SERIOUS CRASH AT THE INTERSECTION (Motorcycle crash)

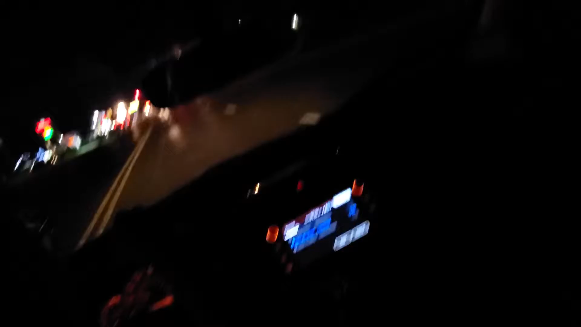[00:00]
What happened? There's so many sirens. Look at all those sirens. I'm thinking it was a crash. It's a bunch of police cars and stuff. Yeah, there was a crash at the intersection. There was just a crash at the intersection.